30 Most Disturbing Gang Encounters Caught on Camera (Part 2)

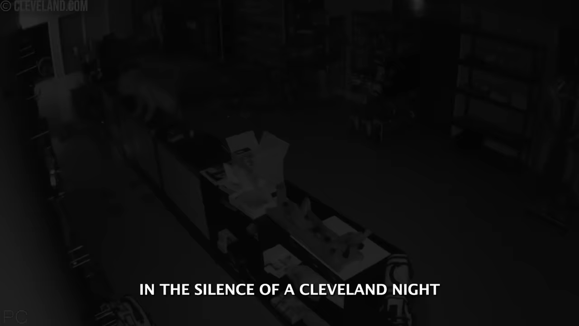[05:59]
In the silence of a Cleveland night, an armory bears witness to an electrifying act of recklessness.
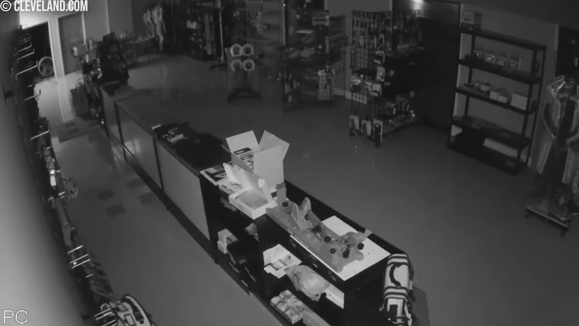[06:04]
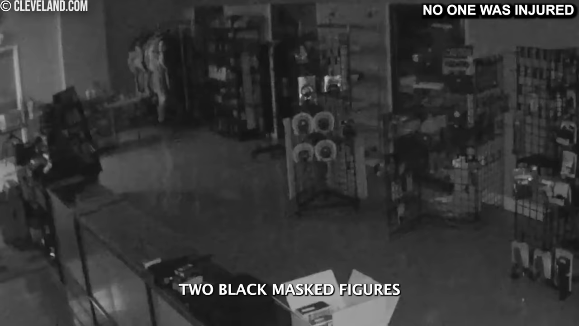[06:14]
In an instant, the weapons are taken and placed in their bags. Two black-masked figures break into the warehouse in the middle of the night. Once inside, they quickly spring into action, shattering the glass where the guns are stored.
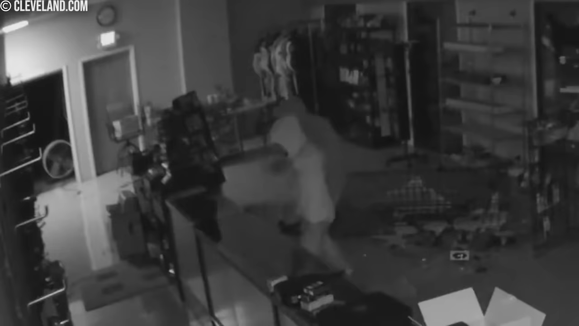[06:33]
In an instant, the weapons are taken and placed in their bags. Before fleeing into the night.
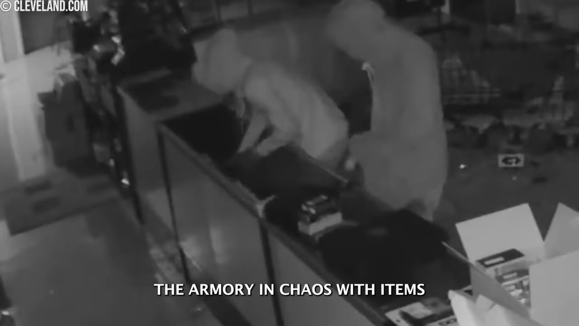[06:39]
This incident left the armory in chaos, with items scattered everywhere.
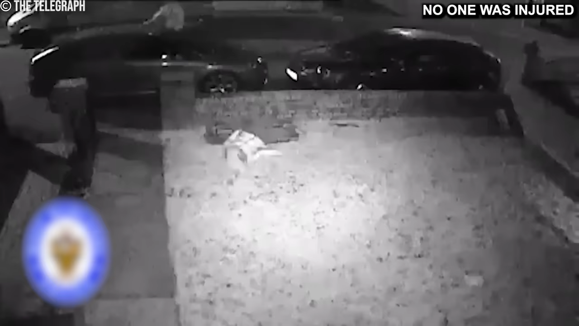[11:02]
Suddenly, she is chased by a group of thugs who threaten her with baseball bats, creating a tense atmosphere. With her heart pounding, the girl tries to escape and jumps over the park wall in a desperate attempt to save herself.
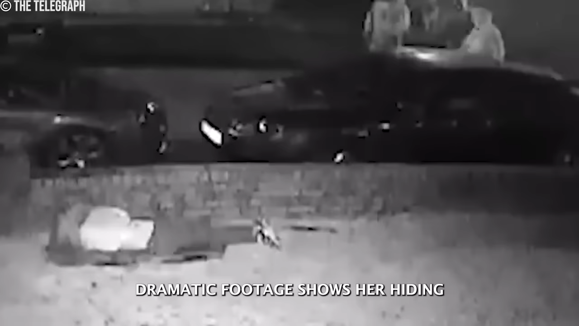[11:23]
Dramatic footage shows her hiding, waiting for the right moment to escape the oncoming threat. After waiting for the right moment, the girl manages to escape the initial threat. Although the girl eventually managed to escape, she was later attacked and taken to the hospital with serious injuries.
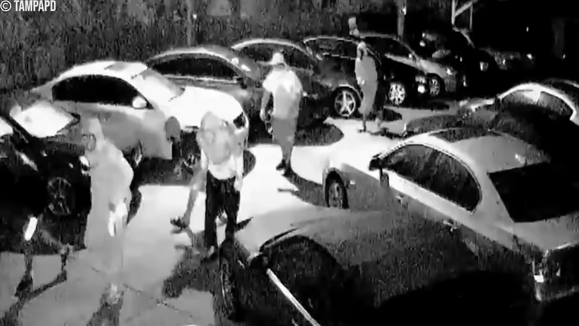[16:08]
The next scene shows the suspects leaving the office, and walking to the parking lot, where their stolen car is waiting.
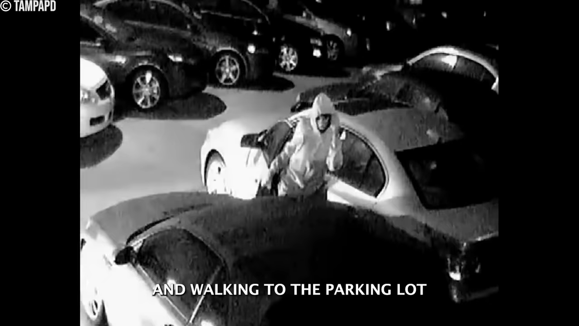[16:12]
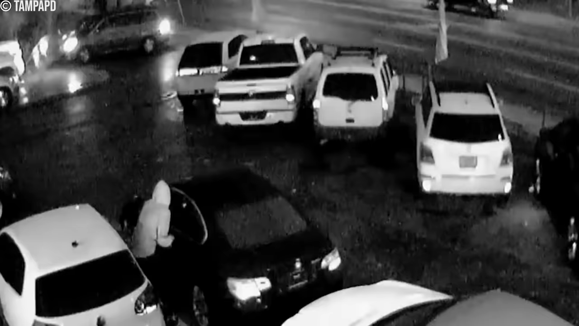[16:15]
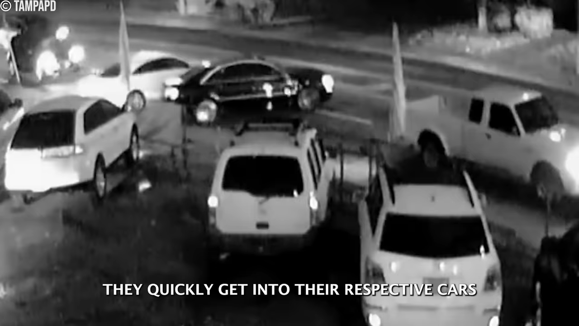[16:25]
They quickly get into their respective cars and prepare to flee with the eight stolen vehicles.